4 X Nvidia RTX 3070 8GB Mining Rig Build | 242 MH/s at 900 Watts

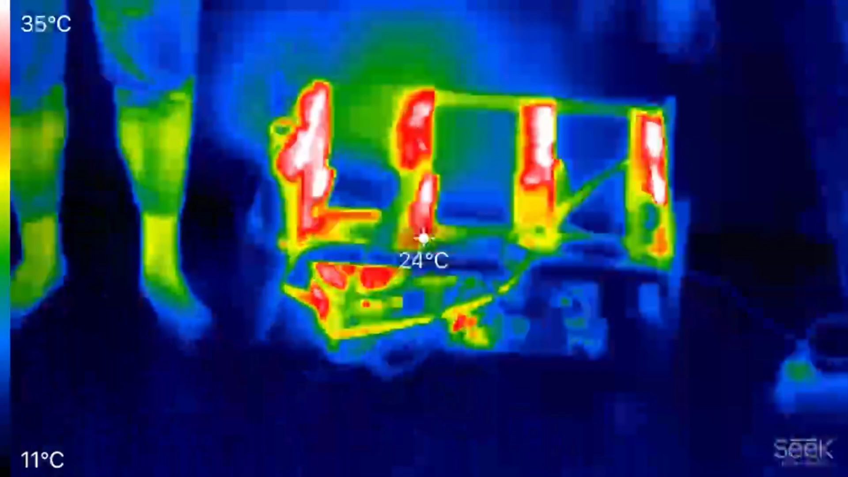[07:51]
On screen: spot 24°C, scale top 35°C, scale bottom 11°C
There is no question that each of those RTX 3070s drawing around 210 watts on average is producing a significant amount of heat.
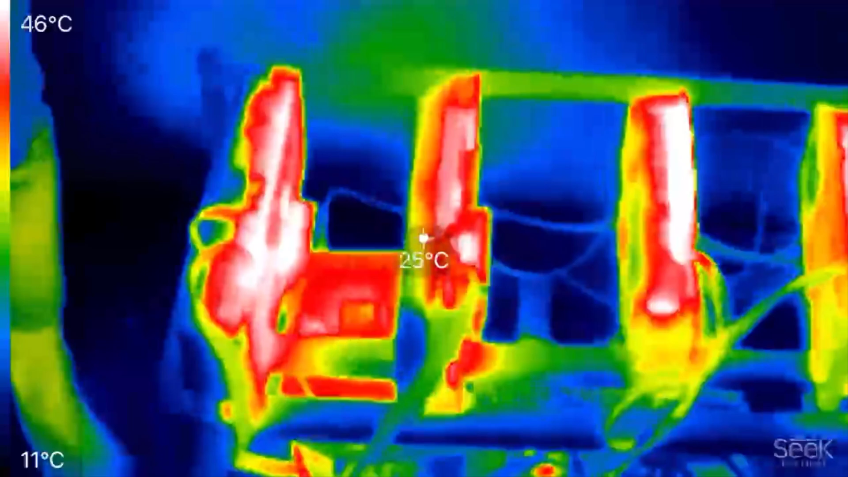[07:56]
On screen: spot 25°C, scale top 46°C, scale bottom 11°C
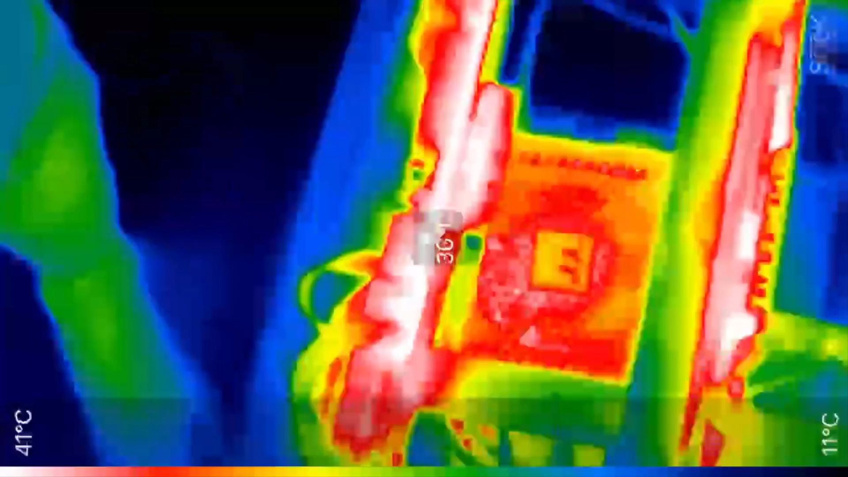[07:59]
On screen: scale top 41°C, scale bottom 11°C
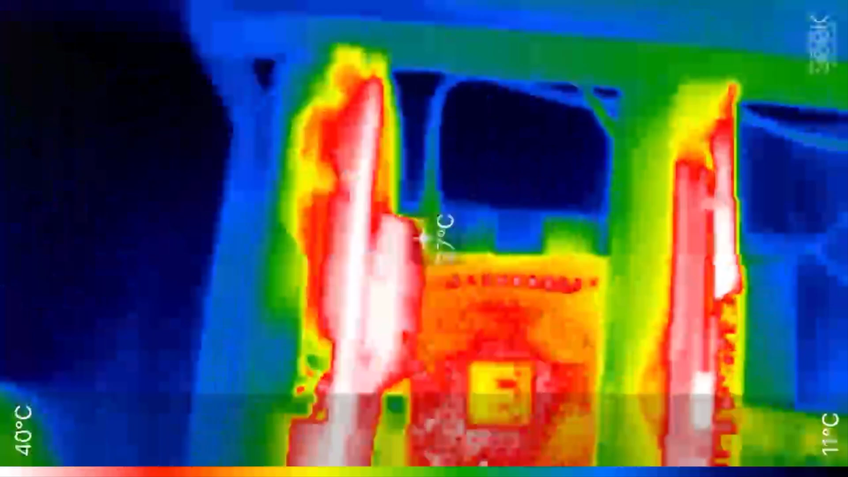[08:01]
On screen: scale top 40°C, scale bottom 11°C
As mentioned, under standard thermal thralling, the rig is drawing around 900 watts from the wall, and virtually all of that energy is converted into waste heat.
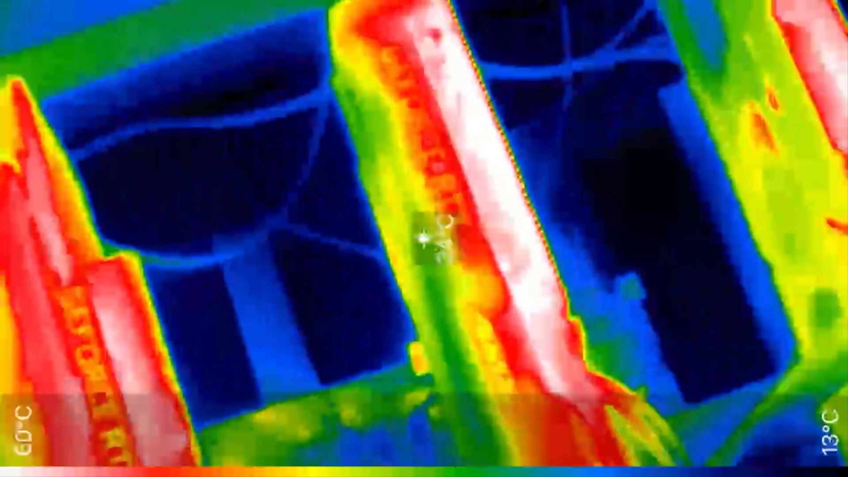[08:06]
On screen: scale top 60°C, scale bottom 13°C
That's roughly the equivalent to a standard heater of about 5000 BTUs.